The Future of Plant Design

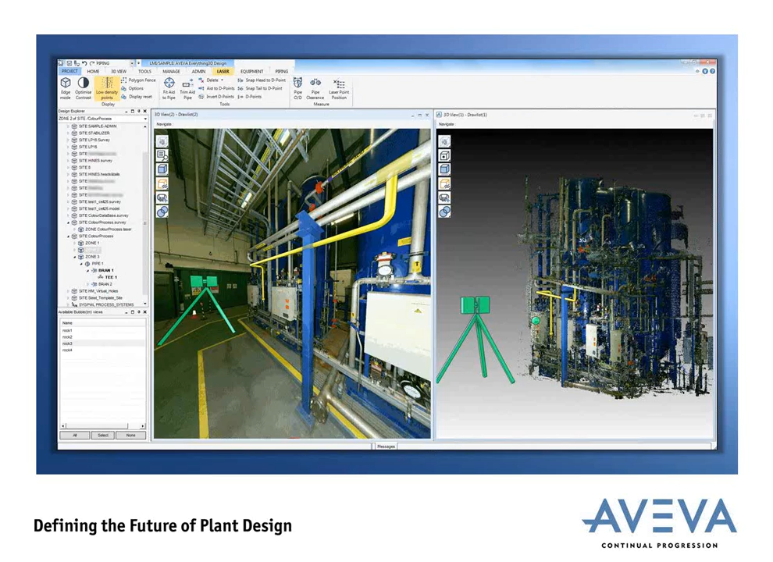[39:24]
They'll be able to design for the real environment and way will help them to build empathy with the construction site or the fabrication facilities but also at the same time empower the engineering team to take control of the approval approval process.
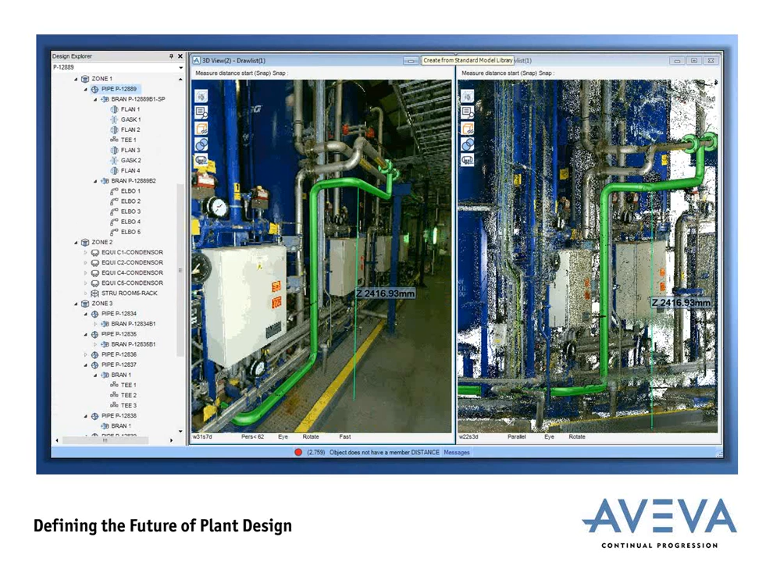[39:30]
This environment of working between the point cloud data and the 3D data will become more ubiquitous for a plant designer and we will continue to work on tools to help making this a unified environment for design. You'll be able to model in this environment. You'll be able to measure differences and distances. You'll be able to snap two objects in the real working space rather than within your own grid.